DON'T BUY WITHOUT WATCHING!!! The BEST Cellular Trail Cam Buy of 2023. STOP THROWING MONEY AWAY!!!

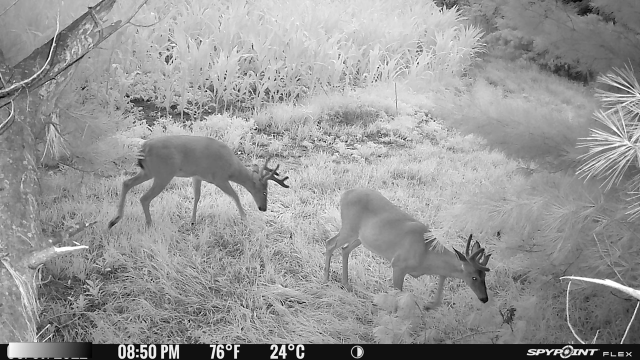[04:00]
at least for me. I guess there was two things really So one was that it has a dual sim So before I would purchase these cameras, you know,
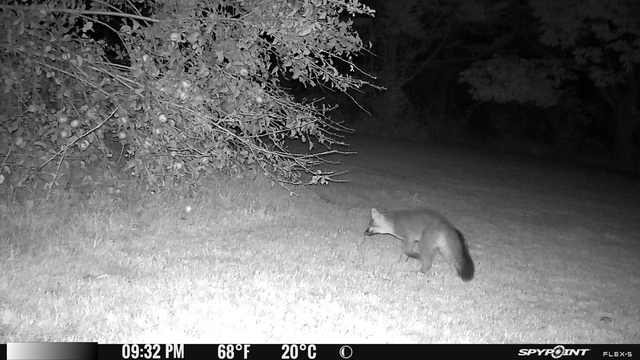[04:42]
And then the second big upgrade for these kind of the annoying thing with these is the older ones if If you need to update the firmware You would have to go pull the sim You would have to take it back to your computer Format the card